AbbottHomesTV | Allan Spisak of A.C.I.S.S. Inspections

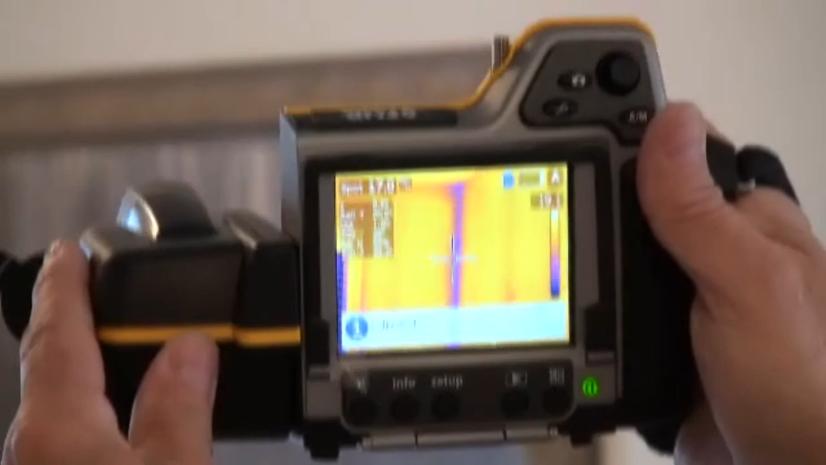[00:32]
bit darker that's not a concern because what you've got in the corners you've got
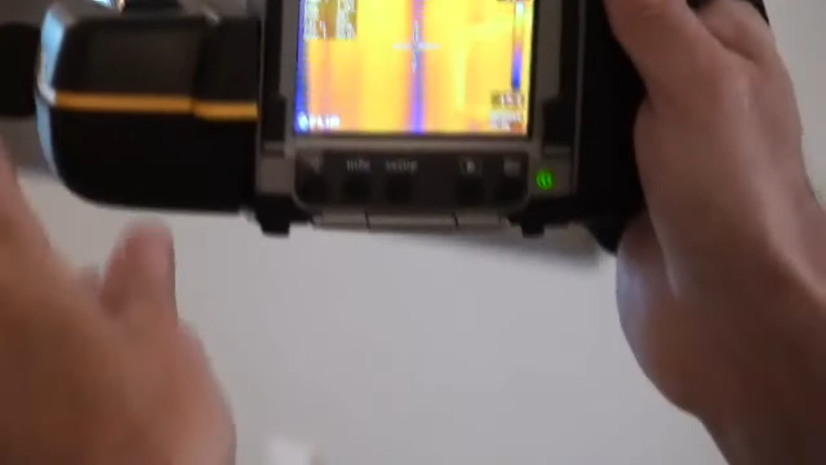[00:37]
your studs that put up against each other so you don't have as much insulation in the corners and also you don't have the air flow right in the corners.
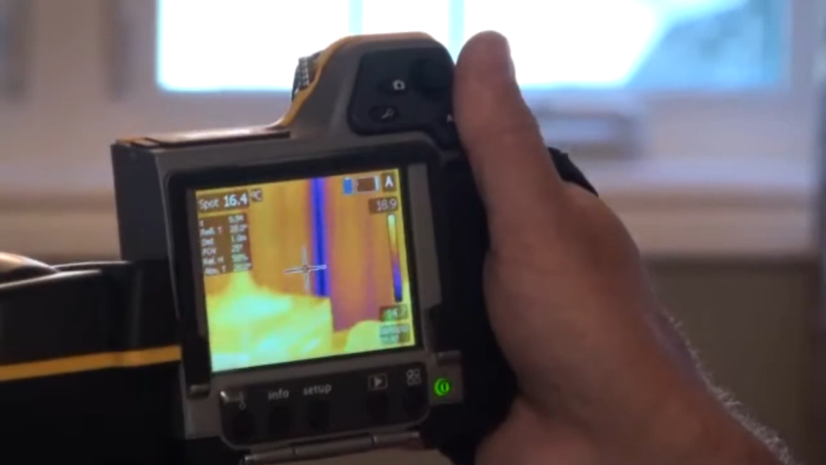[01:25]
Air leakage patterns are more wispy okay whereas water leakage